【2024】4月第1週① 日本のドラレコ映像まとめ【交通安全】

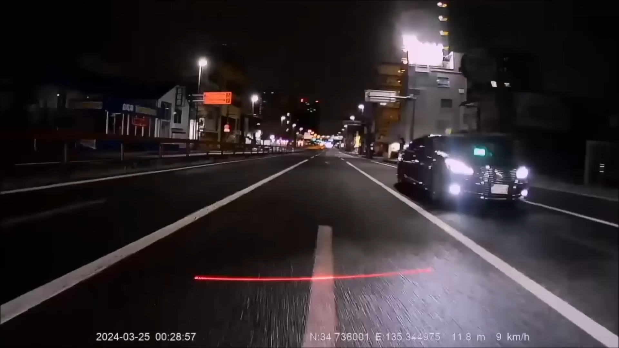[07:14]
こわ、どこのタクシー会社か見てなかったわーJR西宮から客乗せて
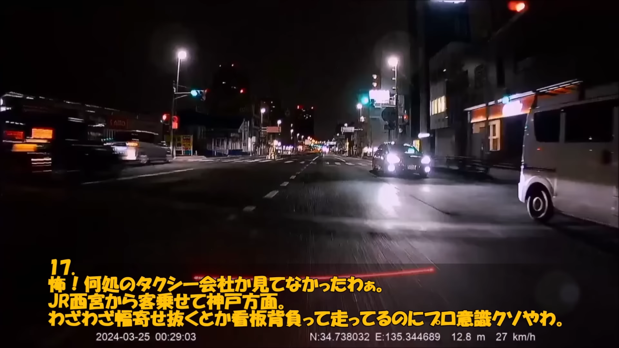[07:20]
神戸方面わざわざ幅寄せ抜くとか看板背負って走ってるのに黒い式クソやわまたは